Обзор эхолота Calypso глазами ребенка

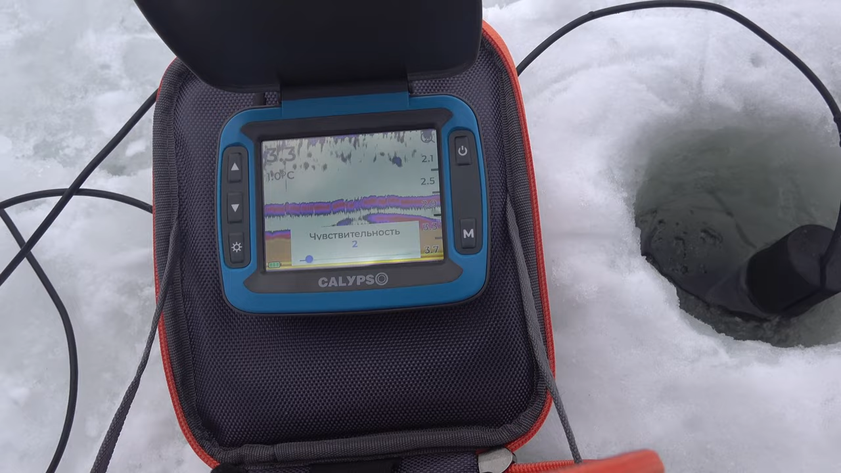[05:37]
поставить чувствительность на двоечку для баран для
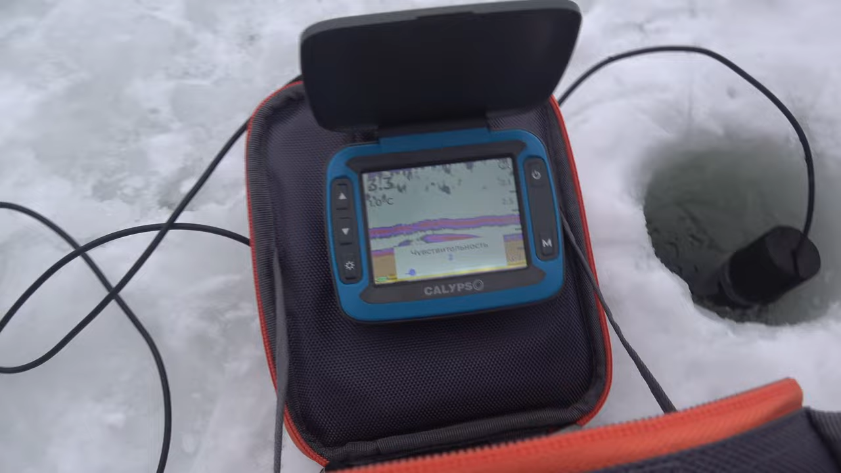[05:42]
балансира хватит и двоечки вот видите вот эта линия это и есть мой балансир смотреть сейчас наглядно оп поднимаю вот то есть видите он резко
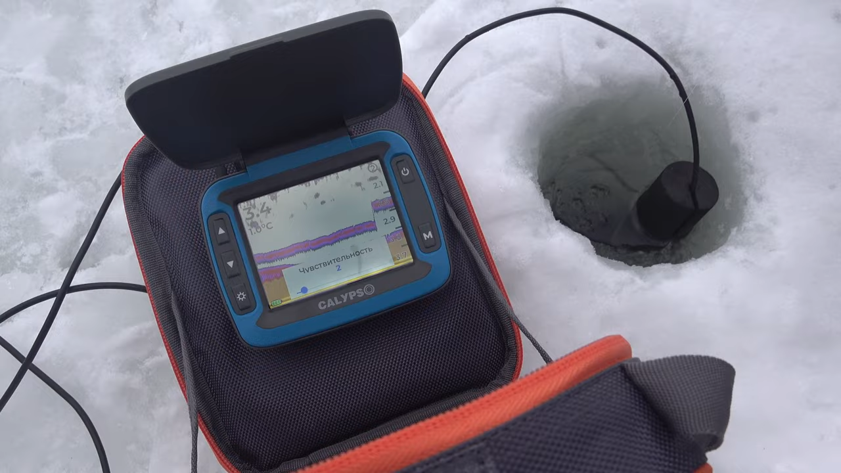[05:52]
поднялся и выше слоя оп опускаю вот так вот смотрите я буду делать подброс вот раз
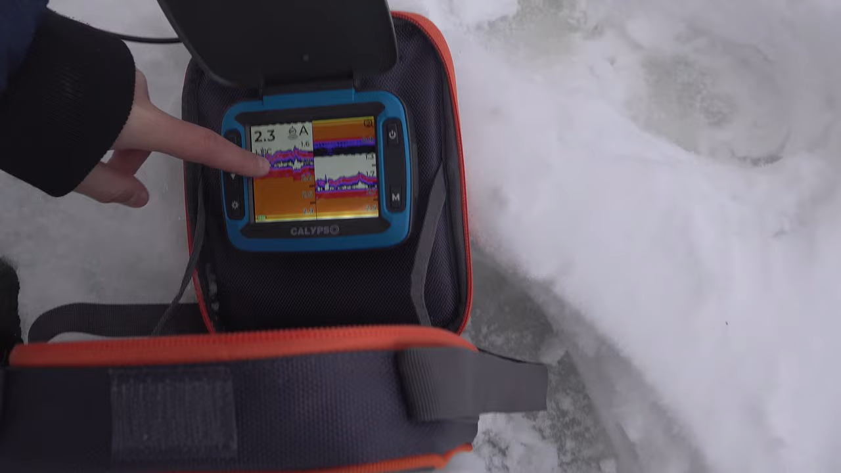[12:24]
мой балансир вот он а это вот разделение на экран вот это второй экран здесь тоже вот он балансир
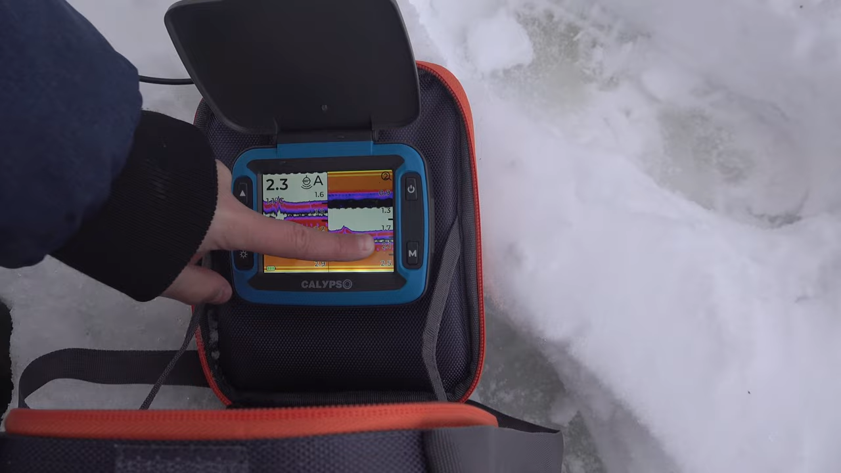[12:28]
вот и что показать то что это точно балансир вот смотрите подброс
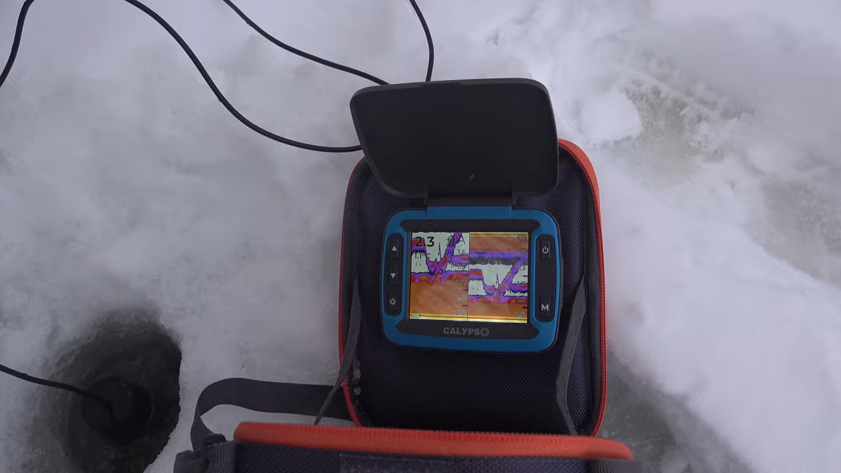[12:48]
сразу рыба пошла вот они все эти шумы вот на втором экране хорошо видно вот они вот эти шумы
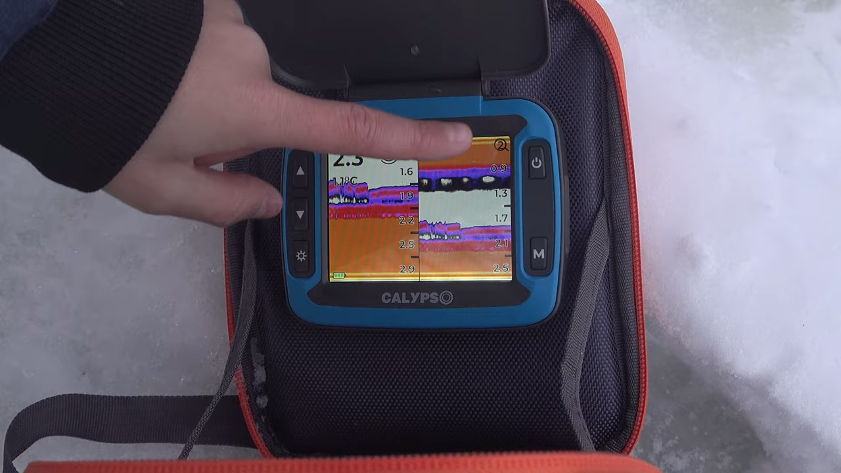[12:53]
это мутная очень вода из-за коряг и селявка которая нам мешала
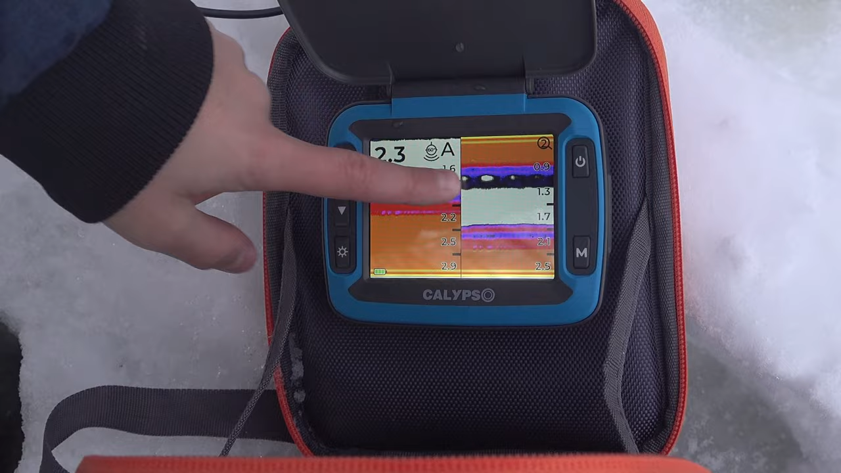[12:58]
посмотреть при хорошей и сильной чувствительности собственно то есть режима
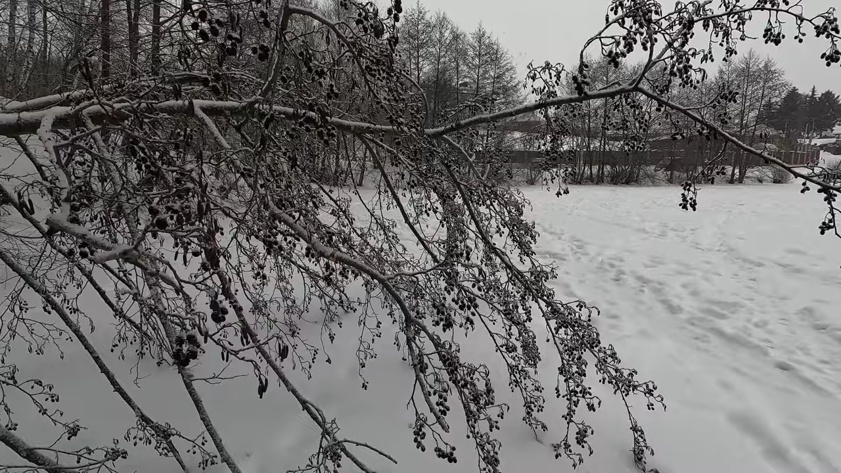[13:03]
двойного экрана очень полезен вот в таких местах где мутная вода и много
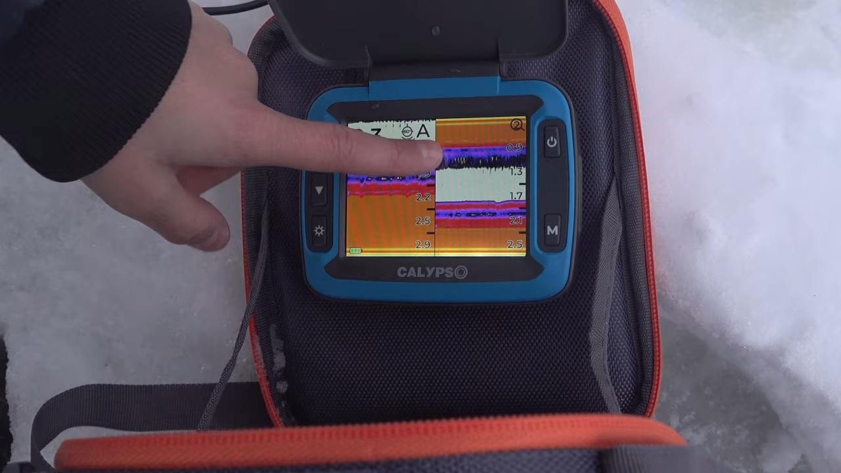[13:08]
помех виде там допустим маленьких пузырьков или как у нас селявки